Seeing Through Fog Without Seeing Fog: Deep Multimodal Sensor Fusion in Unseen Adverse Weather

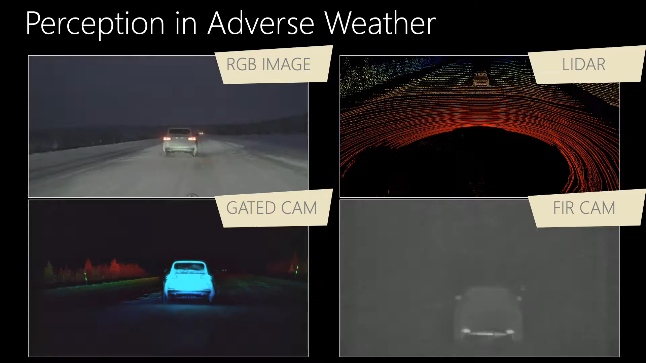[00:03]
Multisensor perception in adverse weather is a challenging problem. This is due to broken redundancies and the rare occurrence of bad weather scenarios in nature, as shown in the data distribution.
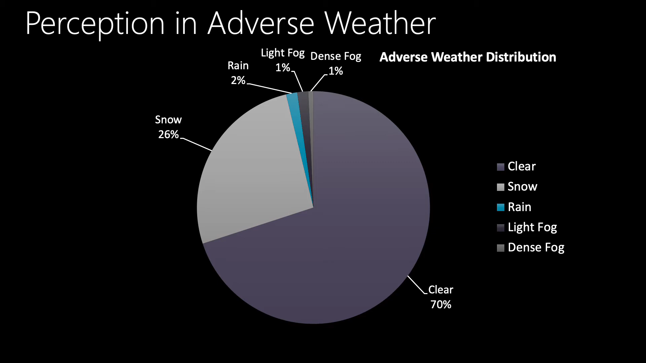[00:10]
In an effort to close the data gap, we collect a multi-modal dataset in northern Scandinavia with more than 10,000 km driving in harsh conditions.
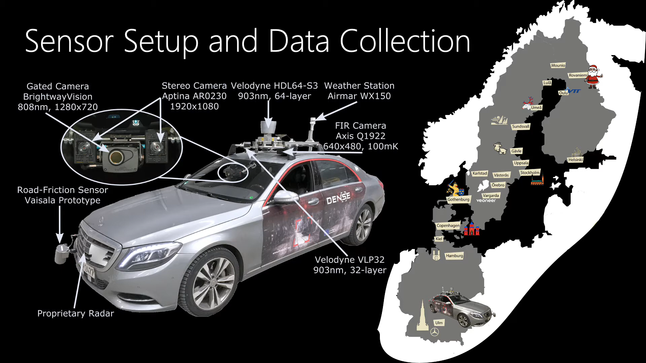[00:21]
Additionally, we assess multisensor systems in controlled conditions in a fog chamber, as shown here. We measure information entropy and have observed that sensors degenerate asymmetrically.
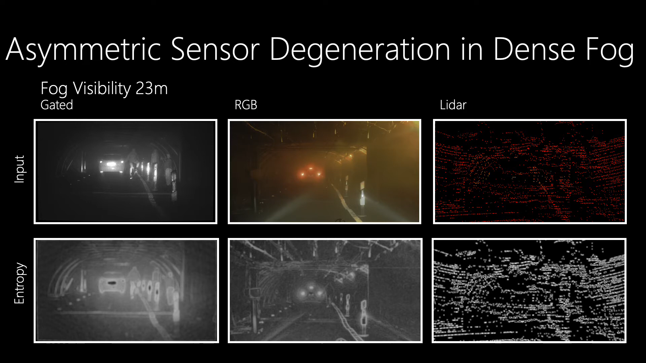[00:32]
To tackle such asymmetric sensor degeneration, we propose a network which exchanges features in between feature blocks and scale the activations according to the measured entropy.